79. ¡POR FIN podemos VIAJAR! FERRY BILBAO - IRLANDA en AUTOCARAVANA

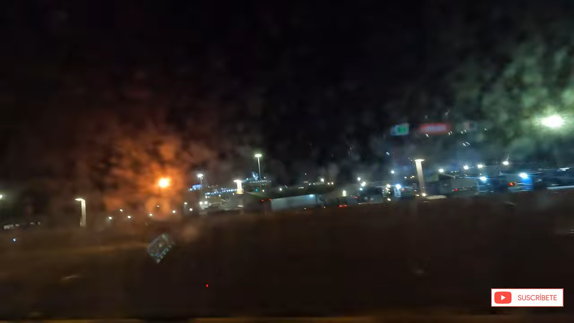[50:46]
Un kilómetro y llegamos, señor. Que vamos en dirección contraria.
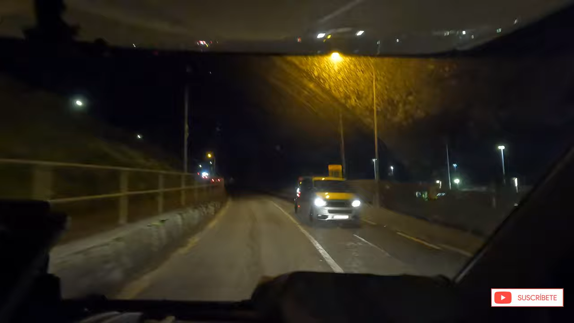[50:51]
Pedazo de casoplones, chaval. Mira, ese señor va a nuestro destino. 400 metros, gira a la derecha. ¡Mirandas casas! ¡Eh, vale, te está viendo las casas! ¡Y no tienen persianas! ¿Eh? Bueno, se me habían cambiado todas las calles. Sí, de repente. Madre mía, madre mía. Tengo que girar. ¿Por aquí? Por este carril.